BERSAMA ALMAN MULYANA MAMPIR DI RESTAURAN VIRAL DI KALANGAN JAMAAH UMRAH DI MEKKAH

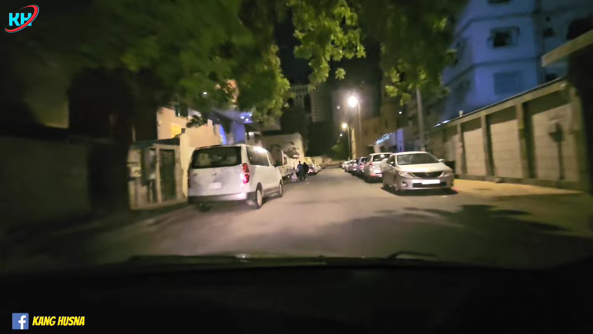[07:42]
Iya ini komplek. Komplek lah kalau kita belakang rumahnya Kang Alman guys ya. Ini kalau di depan nggak ada gunung kelihatan rumah.